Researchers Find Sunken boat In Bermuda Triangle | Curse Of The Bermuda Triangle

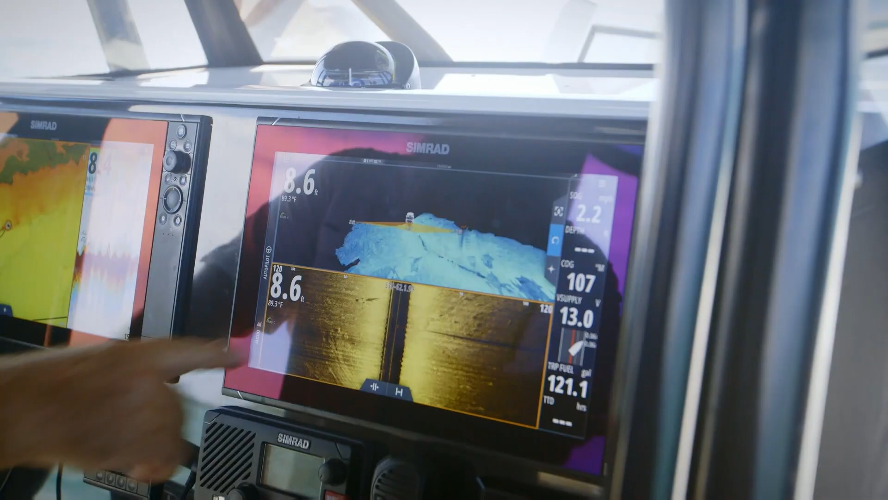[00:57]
Right here. Look, here it is on 3D.
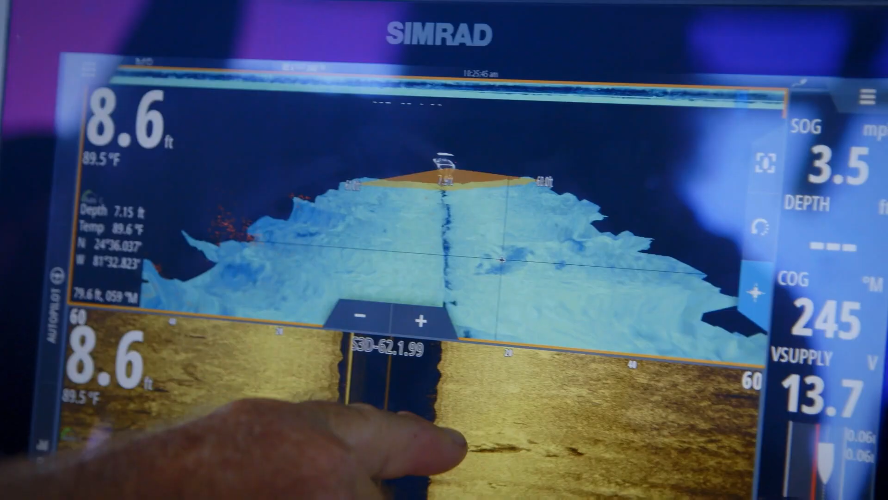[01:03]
That's it on the side sonar. That's looking good.
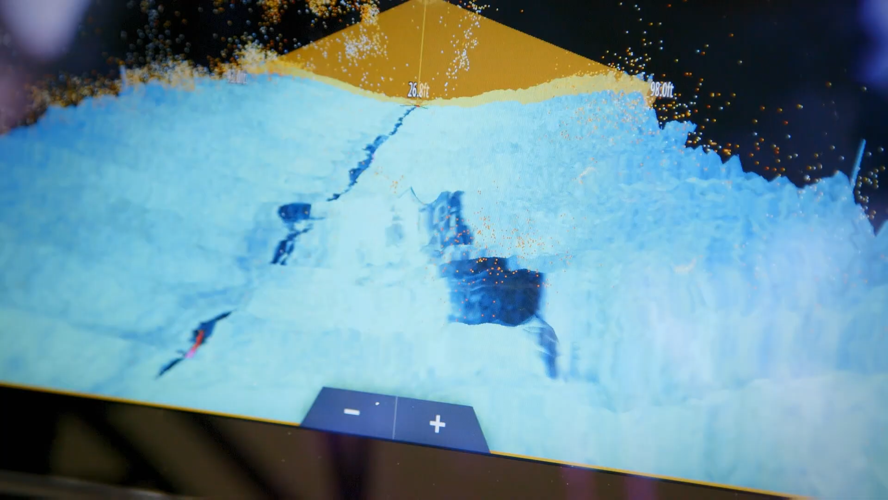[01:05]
Can we tell how big it is?
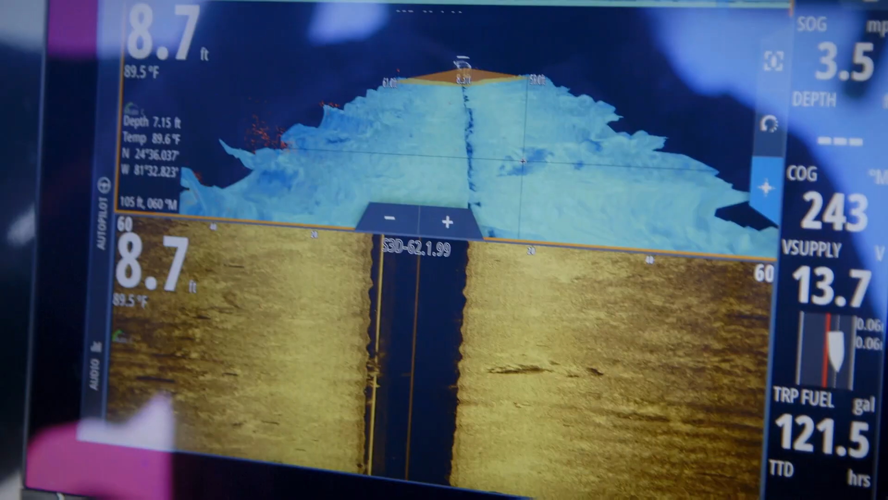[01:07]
It's going to be anywhere between 10 and 12 foot long, just how this is set up. All right, I think we found it here, Dave.
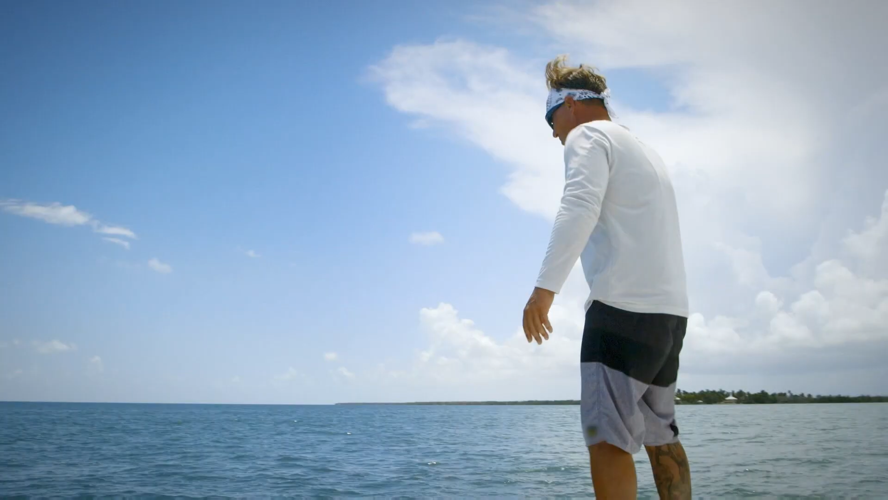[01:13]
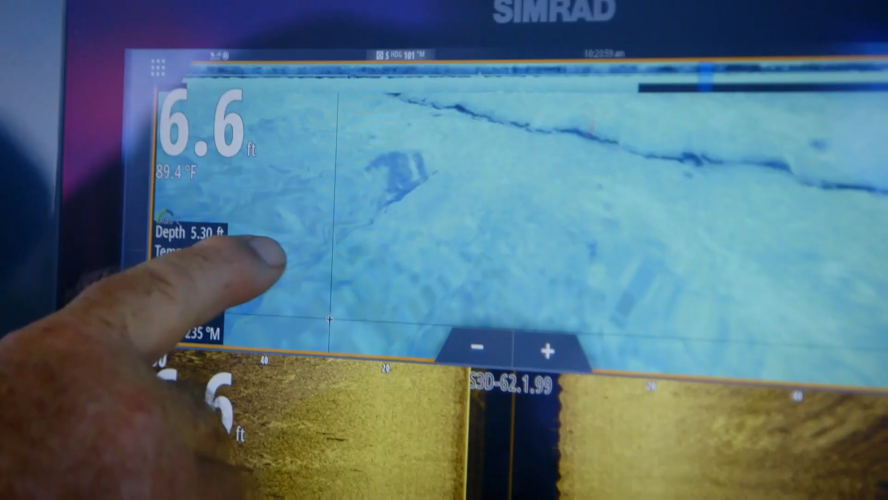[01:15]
On screen: depth 6.6 ft, water 89.4°F
The trig team is located an anomaly on the ocean floor and approximately 18 feet of water.
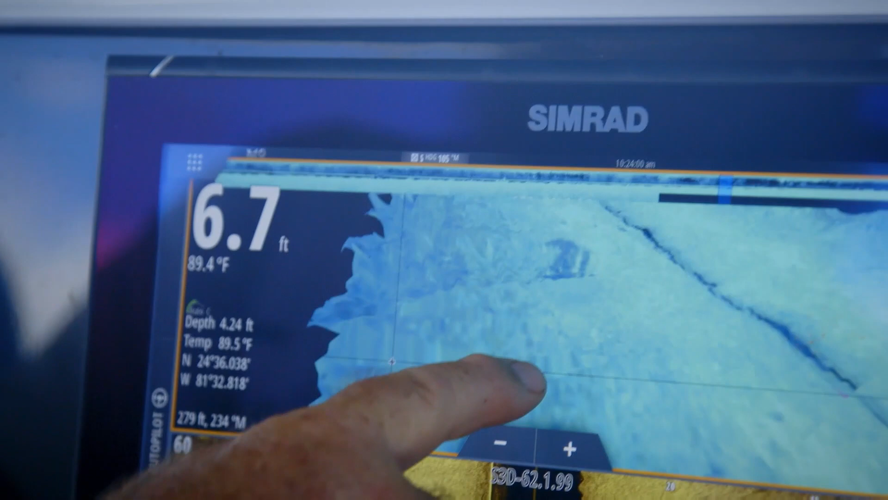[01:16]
If the find proves to be the target dinghy,